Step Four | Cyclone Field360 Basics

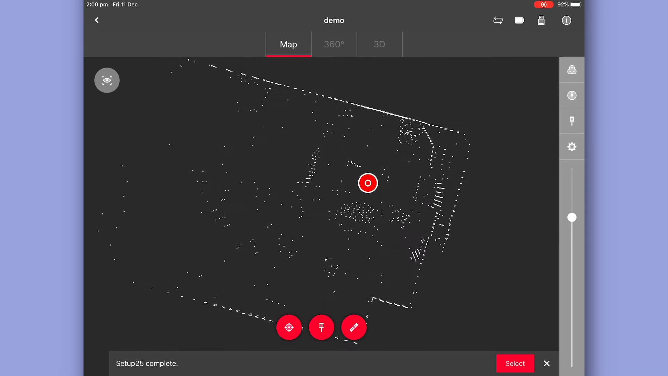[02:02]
First of all, we have our map view which is just a top down view. We have our 360 view or a pano image view.
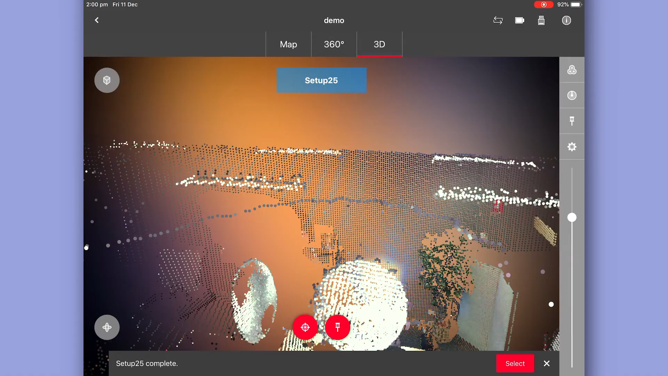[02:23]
We also have a slider bar here to make the point cloud preview more or less dense.
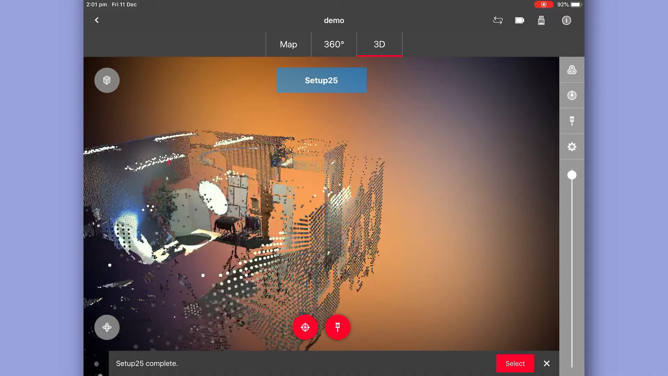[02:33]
Now that we're happy with our first scan, we're ready to move to our second position. So we go back to our map view.
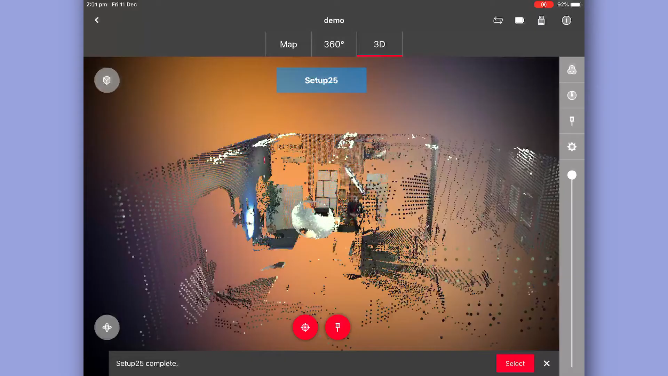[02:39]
First button on the left again for settings.
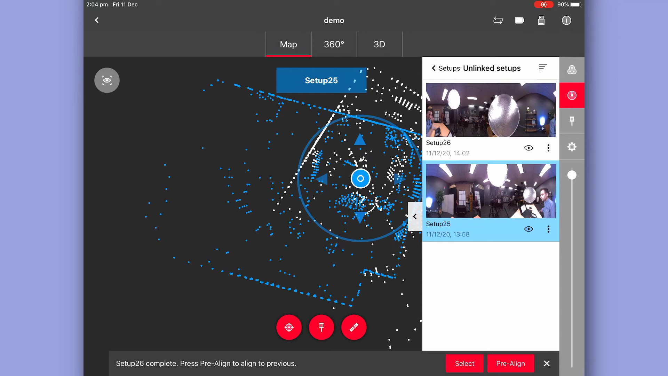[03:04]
Now one of the great things about Field360 is the pre-align setting.
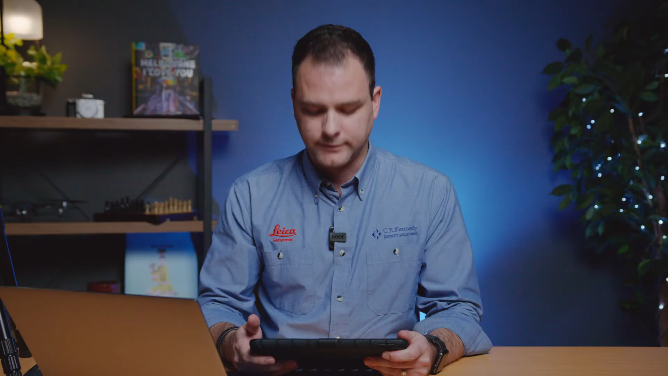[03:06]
Now as long as you're scanning in sequence and there is enough common geometry throughout scans, you've got this little button at the bottom called pre-align.
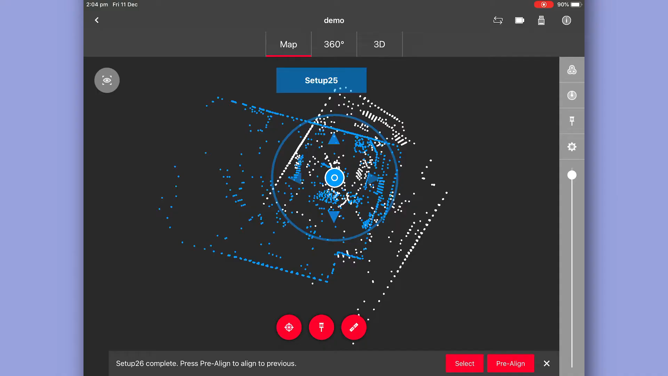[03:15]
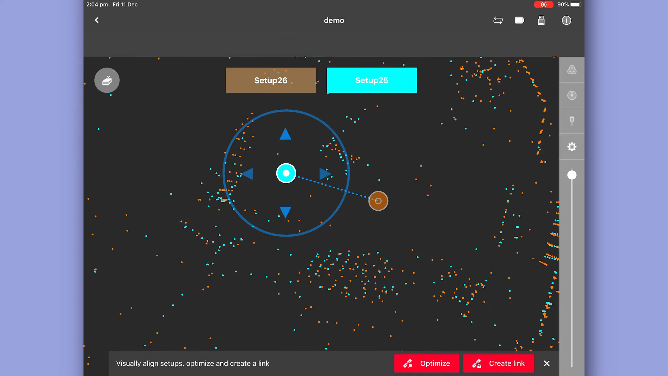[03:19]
It analyzes the two scans and tries to position them accordingly. Now you can see on the screen here we have our orange scan and our blue scan.
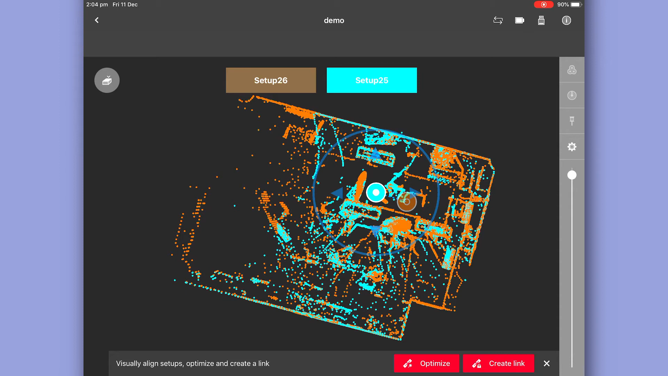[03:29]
The software's worked out where these two belong based on the common surfaces in the room. Now right now we could straight away select optimize and create link, but let's just take a quick look if we need to make any manual adjustments to this alignment. If I select on the center of that second scan, I'm able to drag it around and also with the wheel around the outside rotate it.
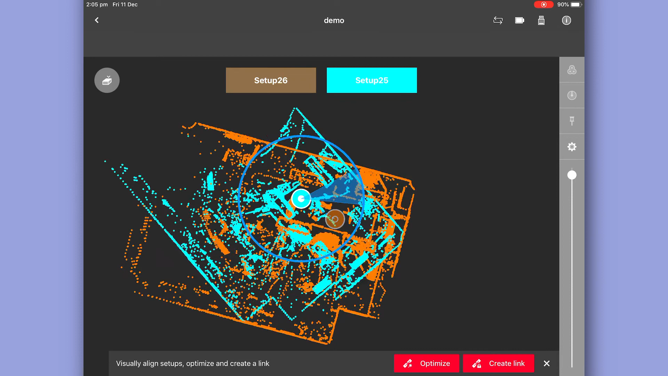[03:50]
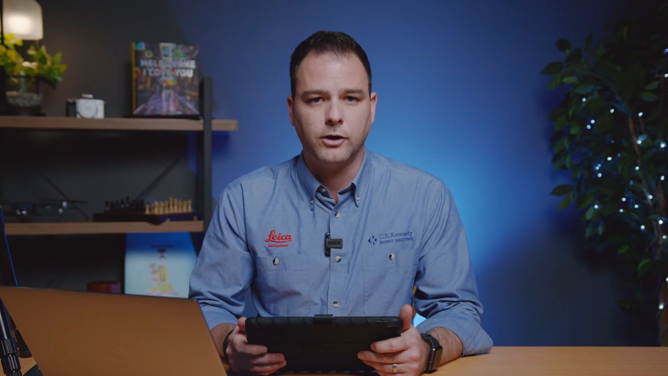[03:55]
Now if you ever don't have enough common surfaces in your scans and you need to do this, you just drag it roughly into position,
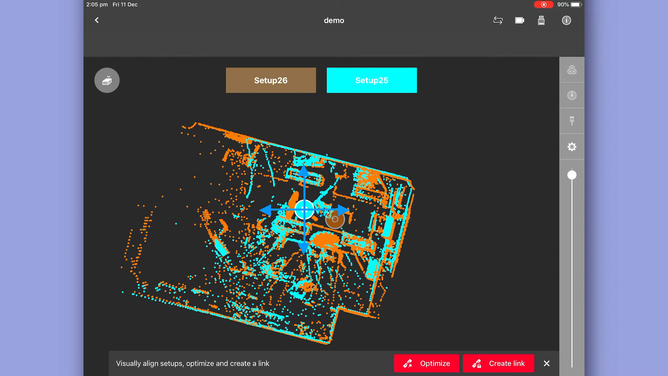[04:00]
hit optimize, it'll snap into position and create link. Now we have instead of two separate scans, we have a bundle.
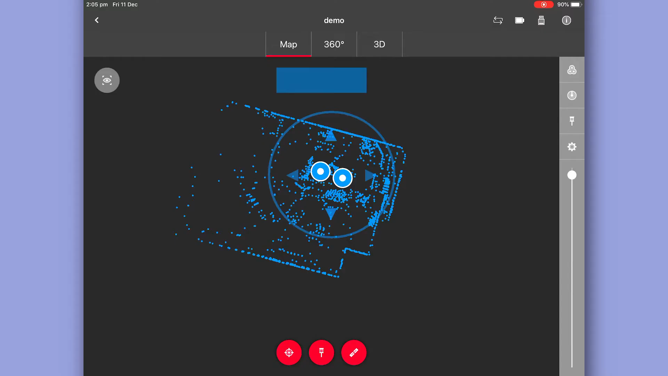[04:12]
We're able to preview this entire bundle in our 3D view.
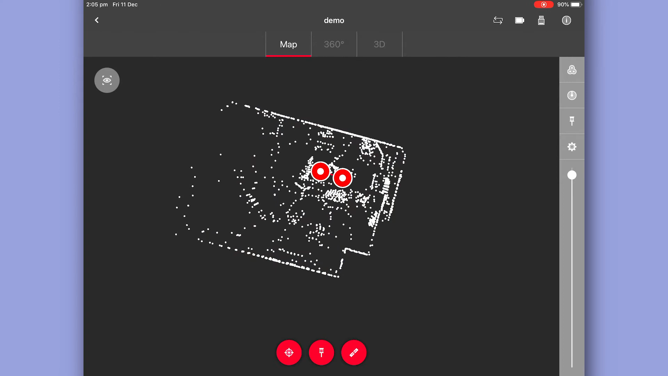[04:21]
And also jump in and out of our scan locations and take a look at our pano imagery.
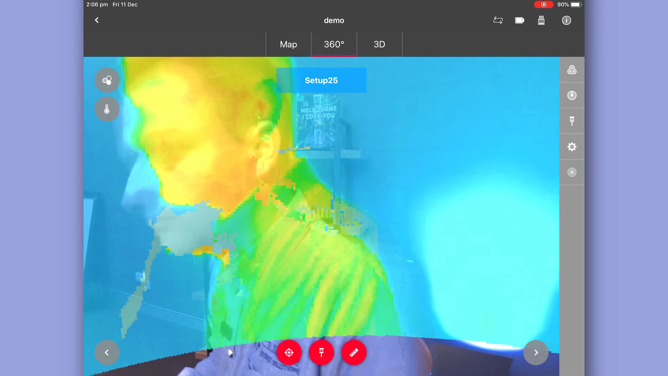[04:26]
One other great thing about field 360 is the ability to tag additional images within the scan.
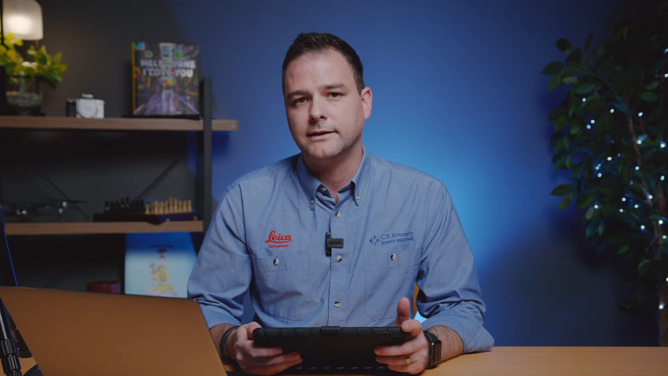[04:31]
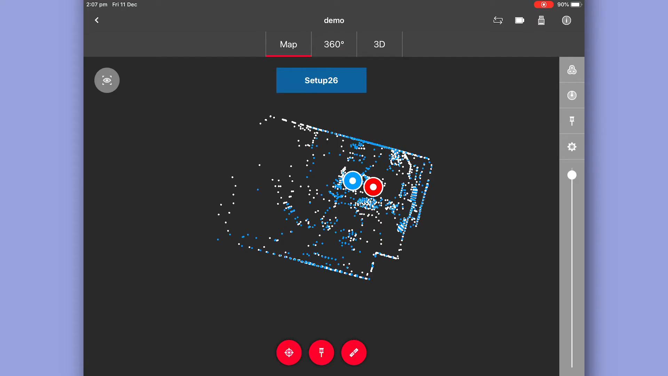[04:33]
If I go into one of my scan setups and go to my pano imagery. Now let's say I want some extra detail on this book over my shoulder here.